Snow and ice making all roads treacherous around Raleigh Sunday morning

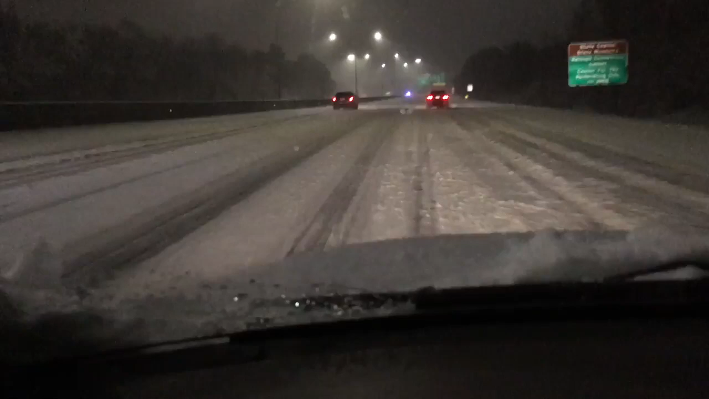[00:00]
We're approaching the South Saunders Street exit heading eastbound on I-40 to south of Raleigh. Accident up ahead. I just had one car behind me go into the barrier. So it is slick out there, especially if you don't have four-wheel drive. Raleigh Police Officer up here ahead.
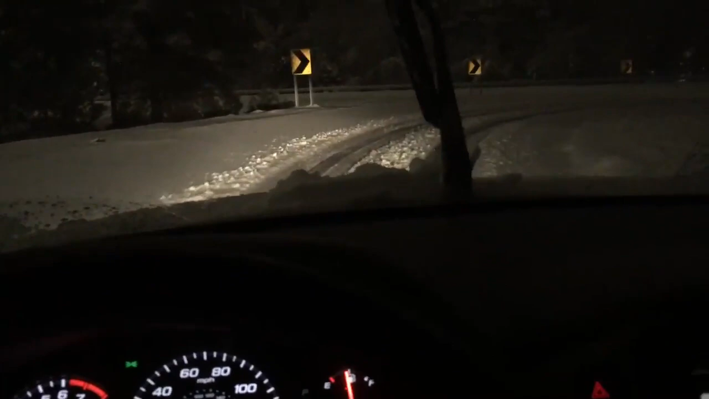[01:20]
So I'm taking the exit here at a blister in 10 miles an hour. Staying in the tracks of the vehicles that have come before. It seems to be doing just fine. I've got the green lights so I don't have to stop.
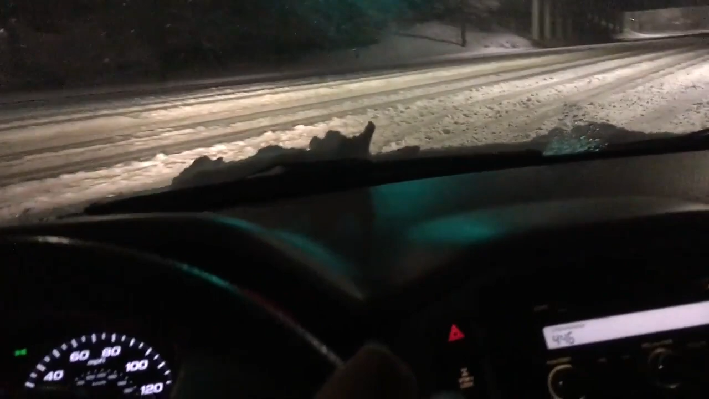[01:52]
Heading in on South Saunders Street now. Looks like they've had a fair amount of traffic along here.